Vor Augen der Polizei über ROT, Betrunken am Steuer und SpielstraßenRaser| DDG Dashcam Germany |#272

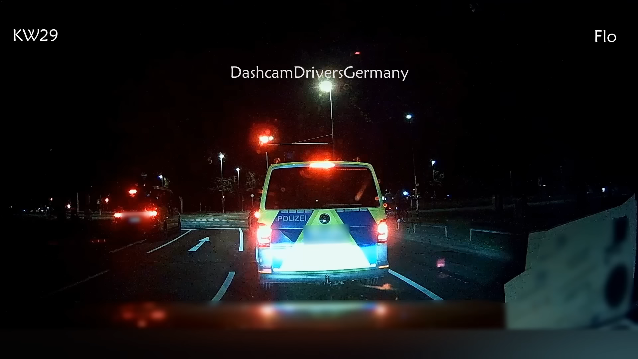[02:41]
ich würde mal sagen da geht es jemandem nicht schnell genug das gegenteil von nicht schnell genug werden wir jetzt gleich in der folgenden szene sehen aber die szene hier die zeichnet noch eine andere sache sehr schön sicherheitsabstände sind auch in momenten von spurwechseln extrem wichtig
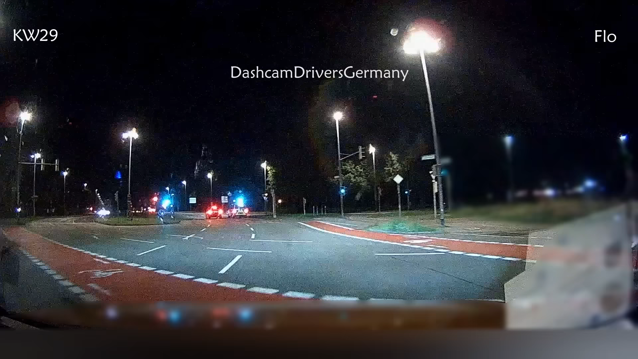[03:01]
denn viel gefehlt hat hier nicht mehr achtet hier mal auf den vordermann und die ampel da vorne ist schon die ganze zeit rot die ganze zeit rot ist dabei übrigens ein super stichwort für das was jetzt kommt aber es hat nicht gebitzt hat er richtig glück gehabt